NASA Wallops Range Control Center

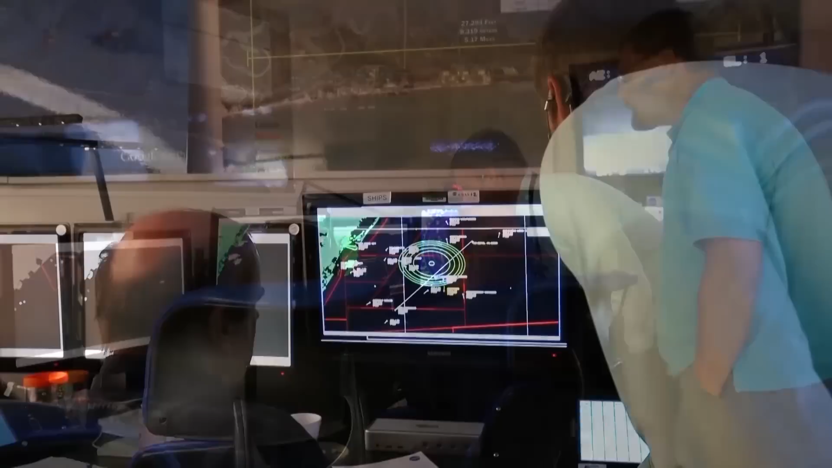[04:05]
as to what we're encountering out in the prescribed hazard areas.
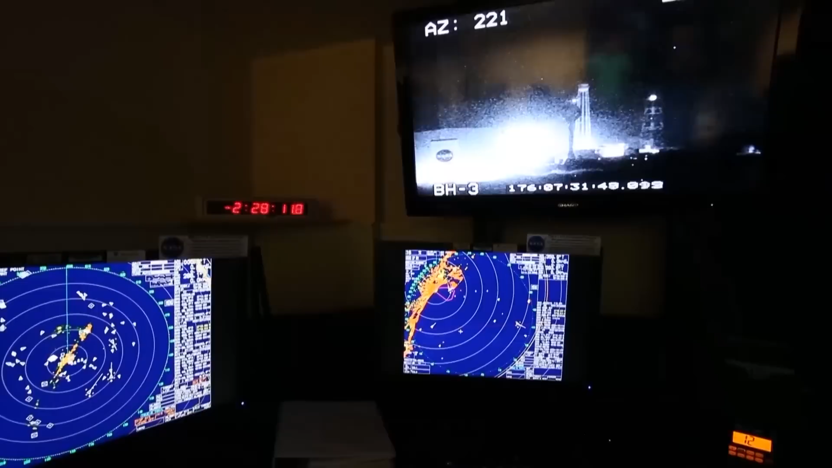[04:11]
And we use both marine assets, boats of various types, and we use air assets to different aircraft.